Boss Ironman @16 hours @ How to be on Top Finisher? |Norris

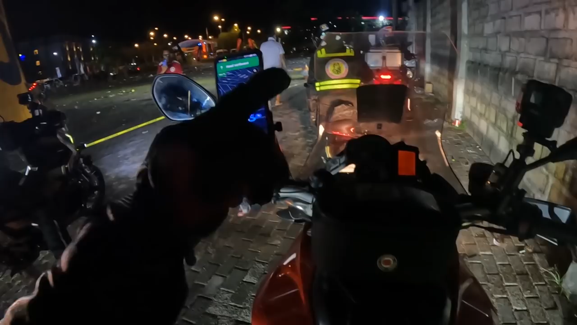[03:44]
Sa dulo tayo, banda kasi solo nga tayo. At mga nauna yung mga grupo, tas mga VIP. Pero malapit na tayo, hintayin na lang natin.
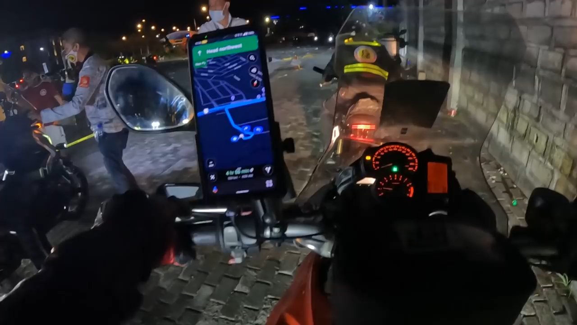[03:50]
Yan, wala na yung halos kalahati. At yung mga nasa likod, mga grupo yan, yan susunod. Susunod din tayo mamaya. O, tara, tara bro, hindi ko rin alam sa makinig tayo sa mga marshals.
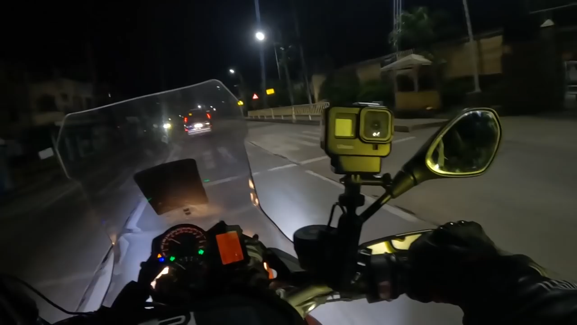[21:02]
Ngayon oh, mga tropa natin. Yan, kakaliwa tayo mga tol. Ayan, tol. Ayan, minor lang tayo tol. Yes! Yeah, let's go tol. Mababa pa, gabing-gabi pa. So, checkpoint, check, time check. It's 12:59 in the past midnight. Ayan mga brogang. Ingat kayo guys ha, hindi biro to. Life and ano talaga to, ingat.
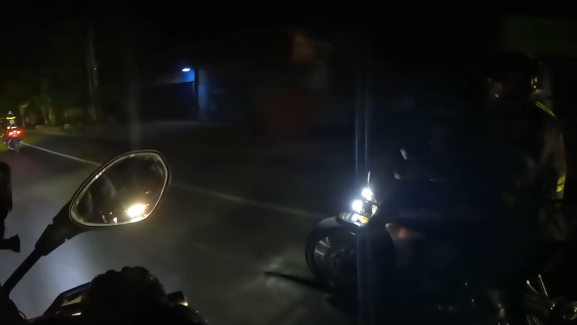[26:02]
Yeah, sorry guys, sorry po mga driver na salubong natin. Kasi, ano, endurance po namin, hindi namin masyado makita yung kalsada. Pero, minsan lang naman po eh. Tulad yung sabi ko nung dati rin, hindi naman po kami lagi nagbabride na tol. Pakalupit talaga ng mga marshals natin, mga pulis natin, HPG.
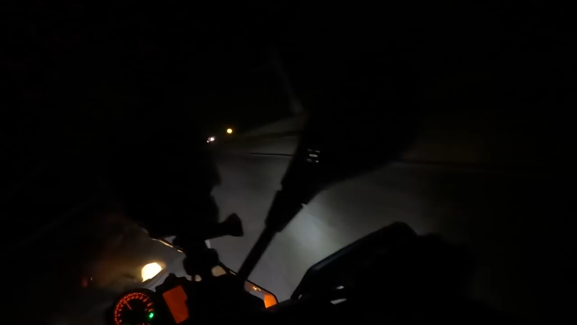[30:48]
May nakita na naman tayo mga grupo na boss. Wow. Matutulin talaga sila. Mabangking ito talo. Grabe sila.
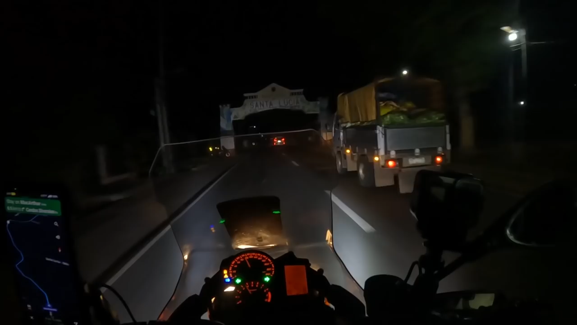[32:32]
Santa Cruz, Santa Lucia. We're here at lang Santa Lucia mga tol. Yeah. Oh, nandito tayo sa Canton City. Tapos magra-ride na tayo mga tol. Lapit-lapit na tayo sa Vigan. Kung totoo, sinaalala ko na naman to eh. Di ba? Pero thank you sir. Mabuhay po kayo. Plate number 411 UAR, you're my hero sir. God bless po sa inyo. Yeah, muntik tayo ma wrong way pare. Ma-DQ tayo. Kasalanan na pisa ko.
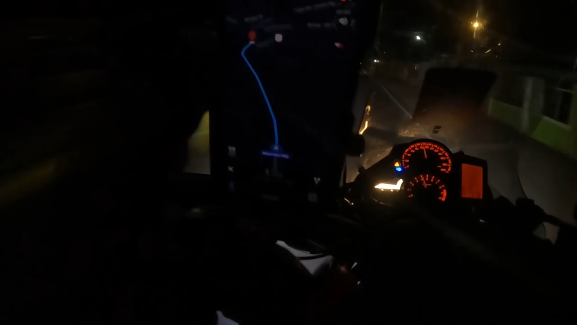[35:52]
Nakikita ko yung first stop, ayun na, malapit na malapit na tayo mga tol. So yeah, congratulations to us. Yo, yo, yo, bro gang. First stop mga tol, tara, tara, tara, tara, tara. Yeah, nice program.
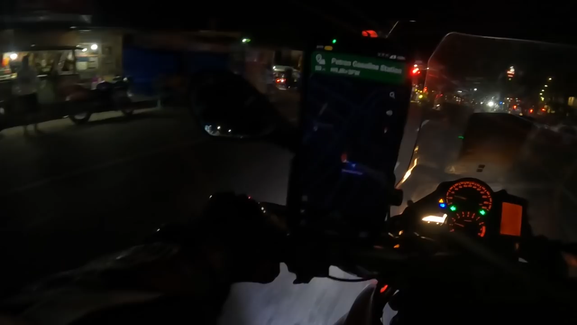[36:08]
Sana hindi tayo DQ mga tol. Sana hindi tayo DQ mga bro gang. Oh, dami oh.
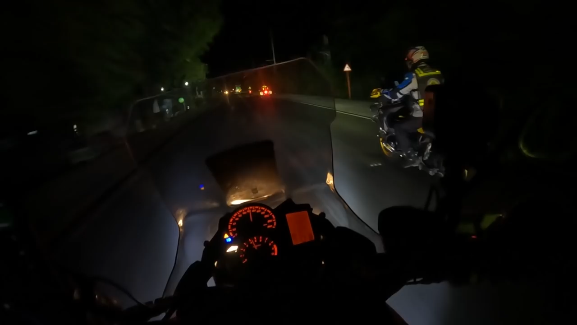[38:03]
Grabe. Kaya ingat tayo mga tol. Grabe. Ibang iba. Sobra. Ingat tayo mga tol. Oh grabe. Tulin pre. Sana all ganyan magpatakbo. Dandan lang tayo. Alright.
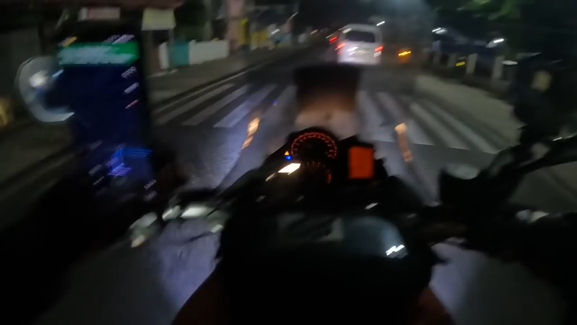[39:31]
Daming aksidente mga tol. Ingat kayo mga tol. Ayan. Kaya ang daming kawayan ito. Opya, kakanan tayo dito mga bro.
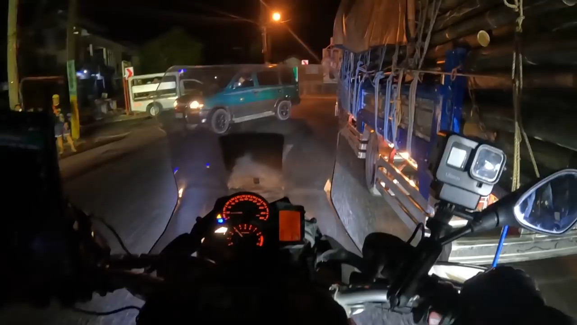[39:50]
Grabe yung aksidente. Let's go mga tol.
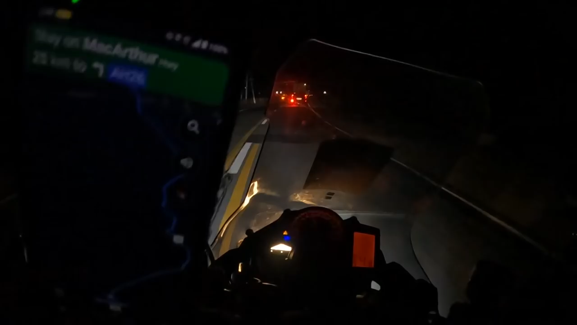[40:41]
Grabe tong boss Iron Man, tol. Grabe. Woo! My God! 140 naman na yung tinatakbo natin. Woo! Kaya talaga ng baby natin.
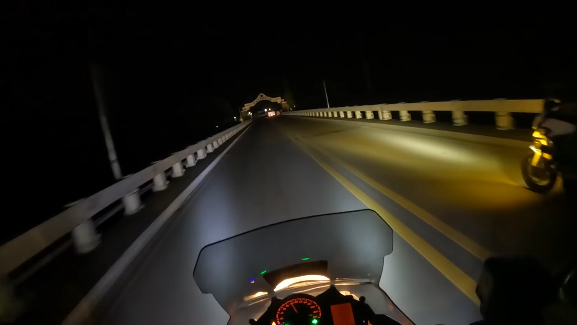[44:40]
Pagod-pod na tayo mga bro gang. Di ko sure kung nakita natin si Brother Jawo. Kasi halos parehas ng motor niya, di ko sure mga bro. Pero let's go mga bro. Alright, smooth. Ow! Nakakatakot yung pre. Pag na-overshoot ka dun, truck ka talaga.